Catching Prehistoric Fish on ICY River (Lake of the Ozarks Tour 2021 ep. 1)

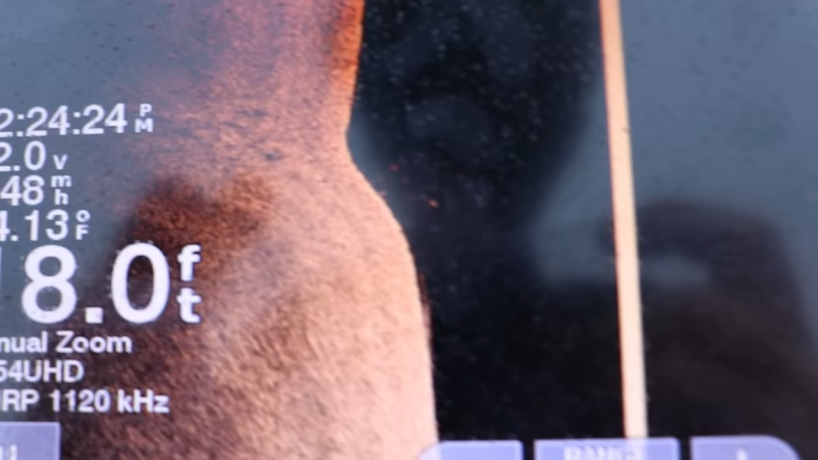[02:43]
All right, so I think I found them right there.
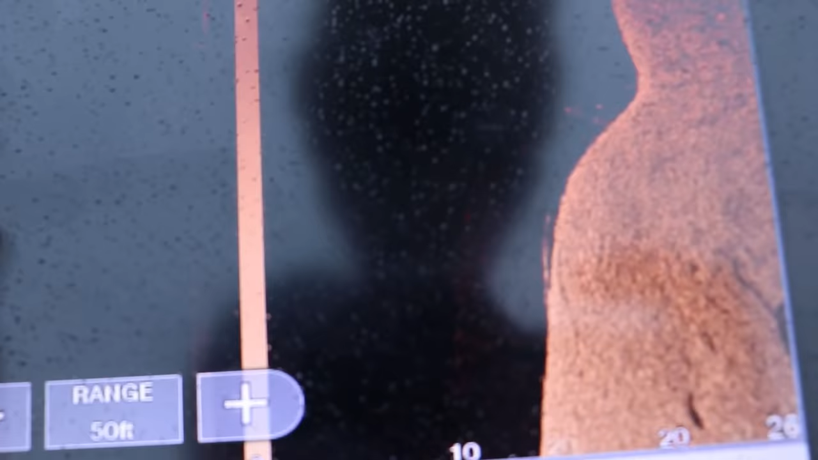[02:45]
Let's see if we can blow these up for you.
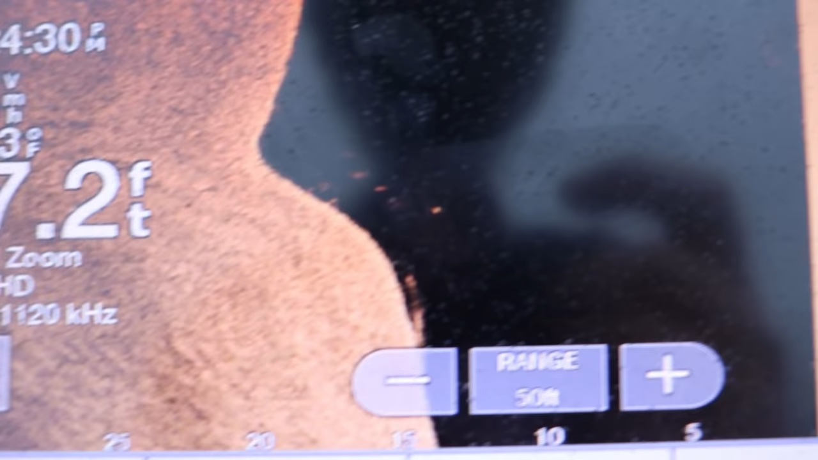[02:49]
Yeah, I think that's them right there. Right on that drop.
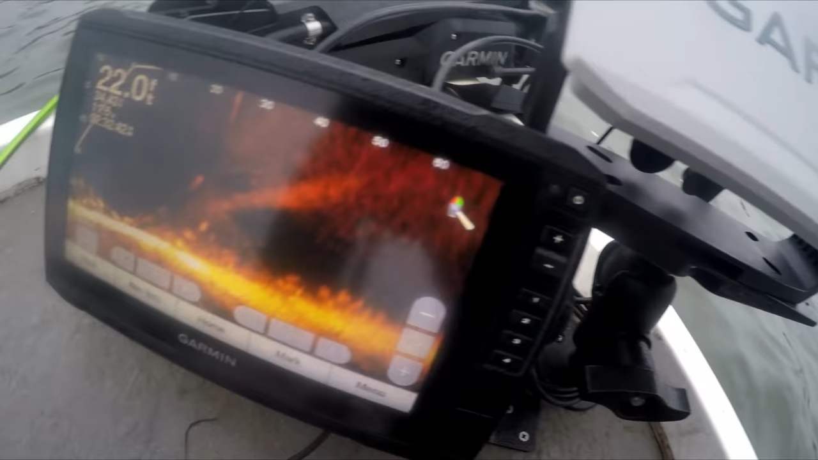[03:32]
I'll show you. Where are they? There's a ton of fish on the bottom. There was a huge school somewhere.
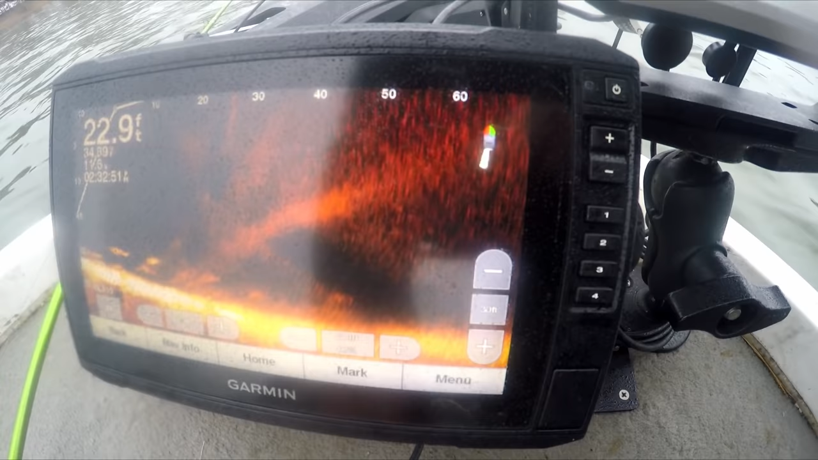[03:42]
Oh, there's a ton of fish down there.
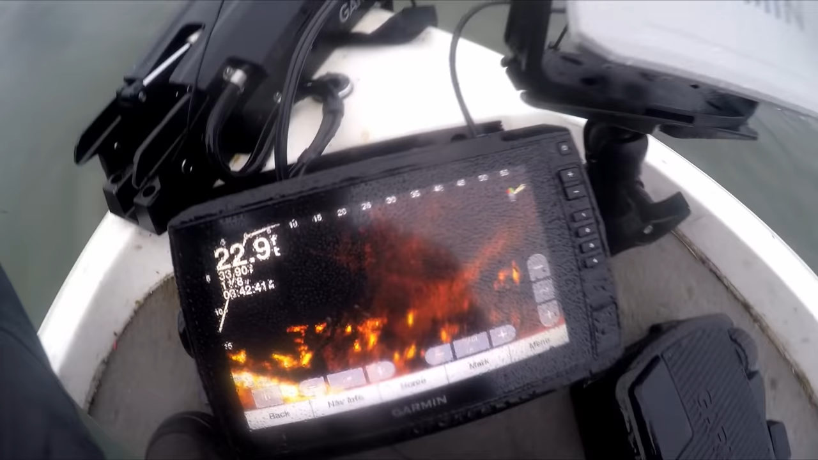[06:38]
On screen: depth 22.9 ft
I mean, there's a ton of fish down there. They can't all be spoonbill.
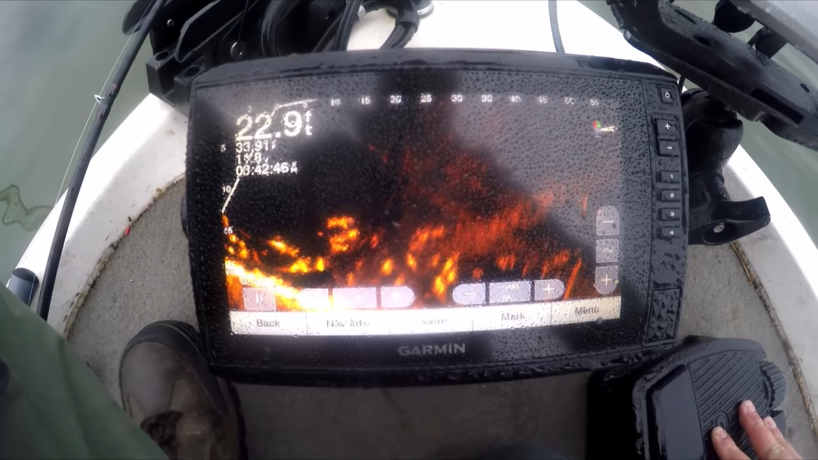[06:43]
On screen: depth 22.9 ft
Look at them all. Like, that's definitely a spoonbill.
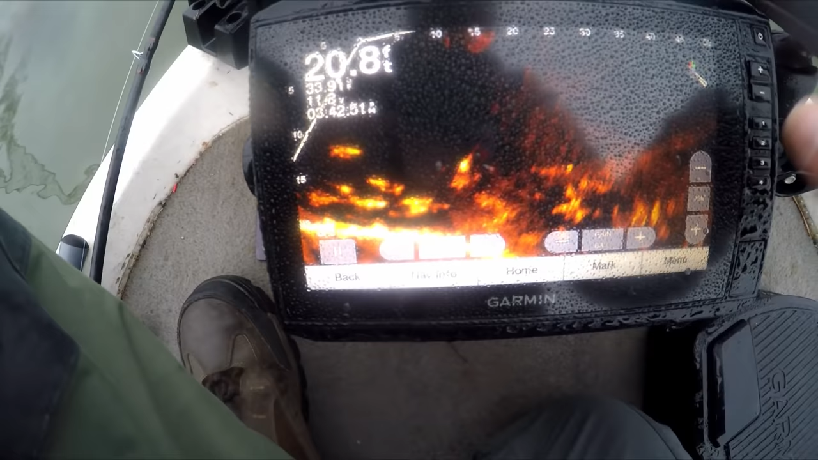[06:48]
On screen: depth 20.8 ft
These guys are definitely spoonbill.
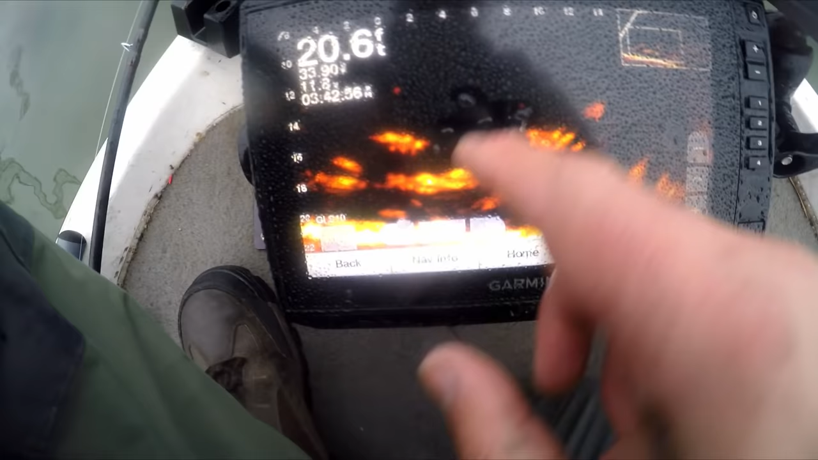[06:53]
On screen: depth 20.6 ft
That's one right there. Two, three, four, five.
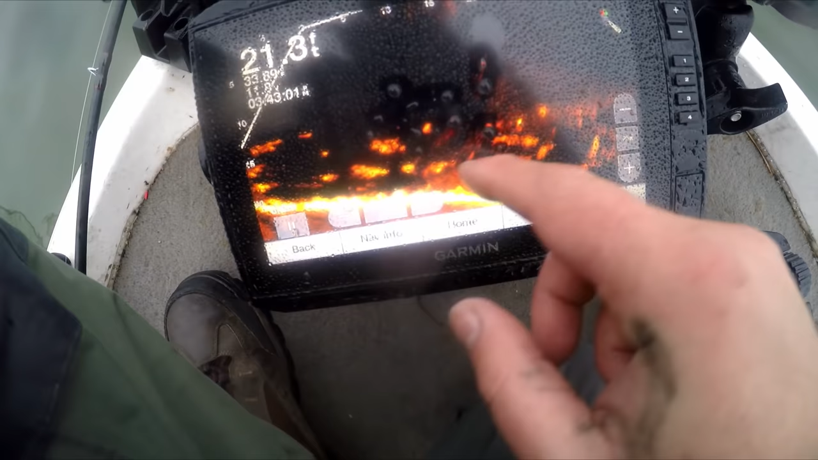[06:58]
But, these fish out here, I'm casting.
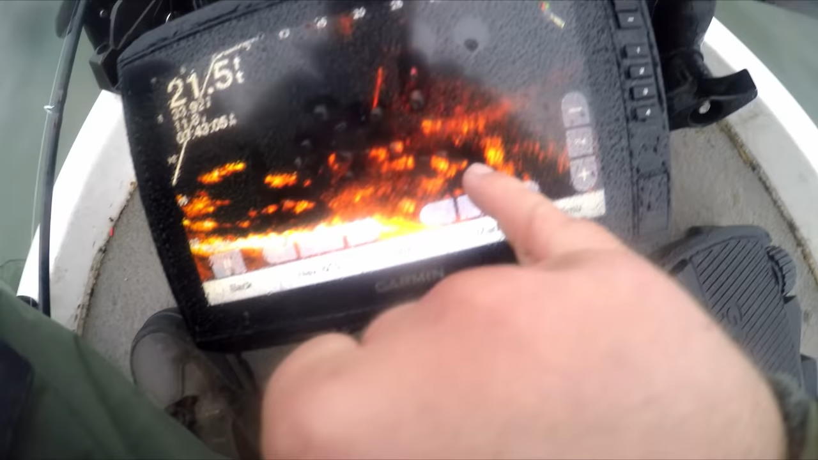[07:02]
Casting out into this stuff. They look like a bunch of shad. Gosh dang. You think it's a ton of spoonbill?
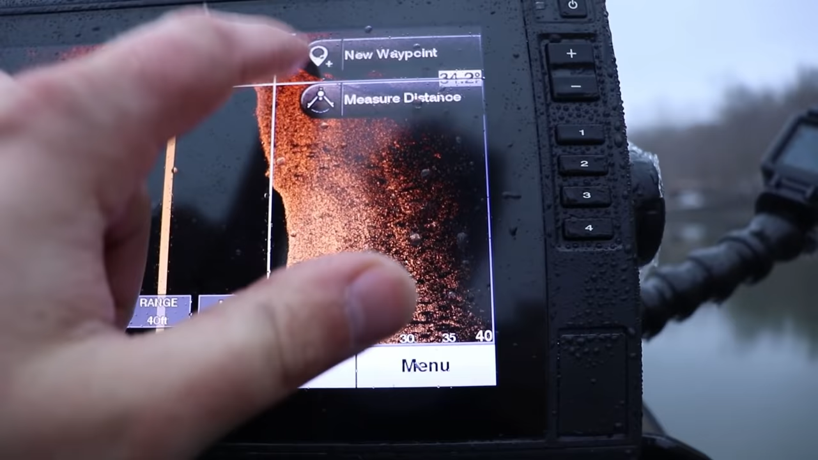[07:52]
little way points where I find pieces of cover for some crappie.